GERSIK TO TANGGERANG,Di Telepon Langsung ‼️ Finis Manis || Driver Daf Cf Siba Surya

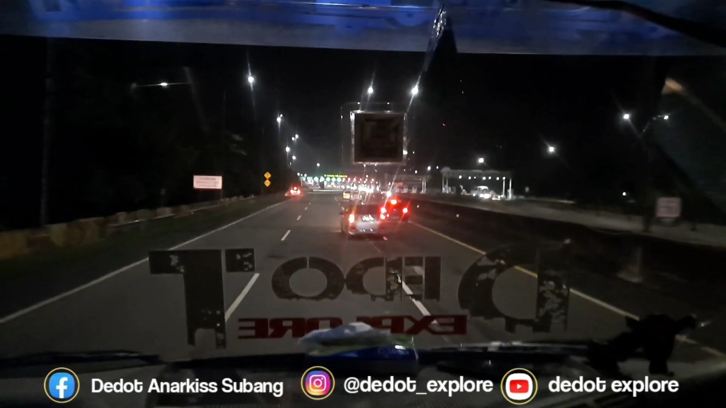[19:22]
Tanggal 5 guys, memasuki gerbang tol Cikampek Utama nih, jam 7:30 dikemudikan oleh Mama Seko sampai gerbang tol Cikunir guys, Lika Luar Bekasi. Habis itu dilanjutkan oleh saya langsung sampai tekan Gone Gunung Sindur Parung.
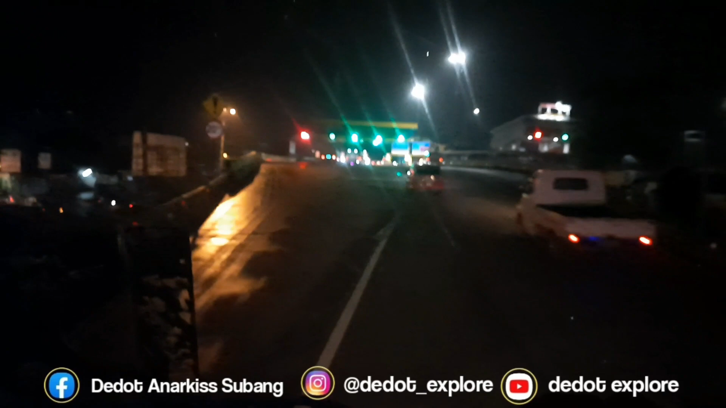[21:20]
Memasuki gerbang tol Cikunir. jam 9:30. Udah lancar nih. Langsung bablas tekan gun nih. Masuk di jalur lingkar, guys. Bebe Simatupang.
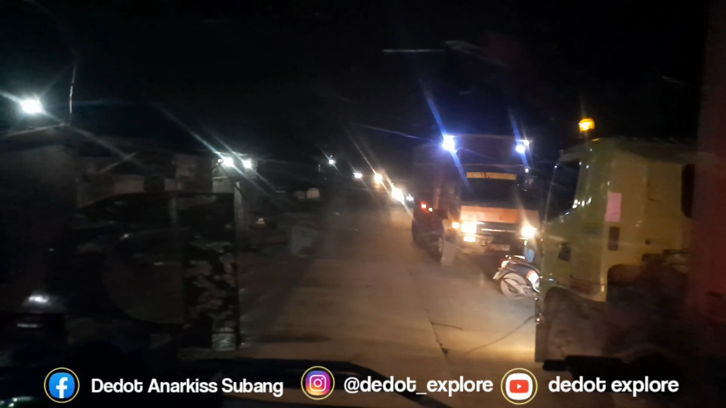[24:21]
Ini kontainer juga bingung jadinya sempit.